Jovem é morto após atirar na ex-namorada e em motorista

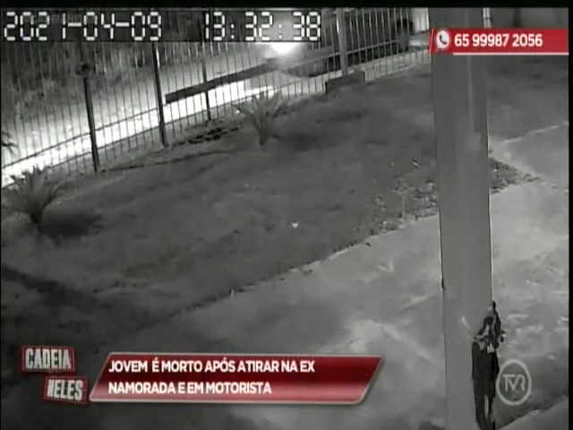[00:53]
As imagens da câmera de segurança mostram o momento exato em que o carro para. É possível ouvir os disparos de arma de fogo. O motorista de aplicativo,
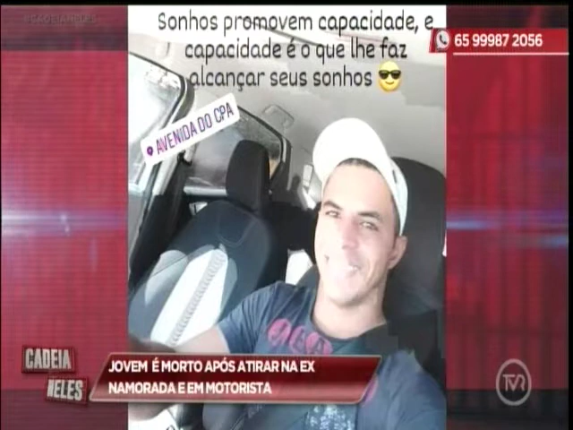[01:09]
Wesley Bruno da Silva Ribeiro, de 35 anos, é jogado na calçada.
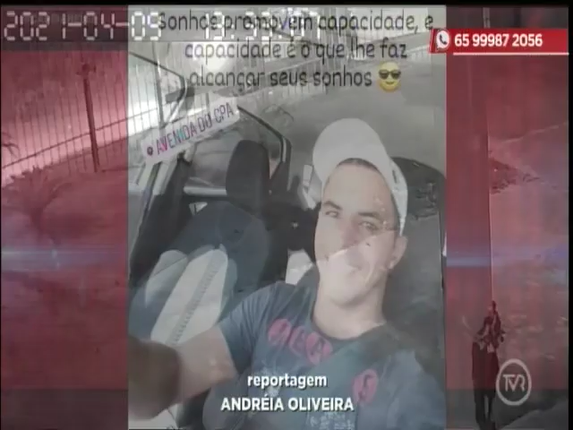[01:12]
Mesmo baleado, ele levanta. O suspeito é Jonathan de Souza, de 21 anos.
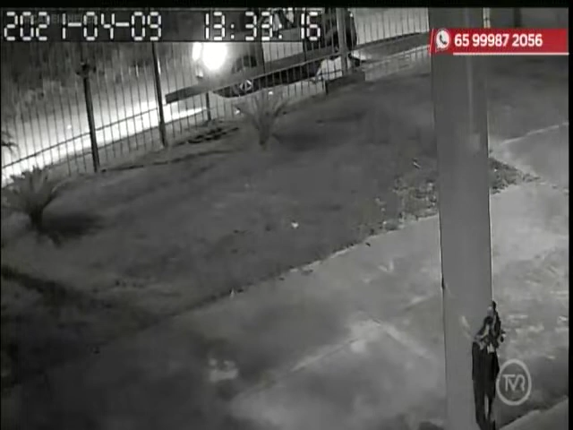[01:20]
Ele foge com o carro da vítima.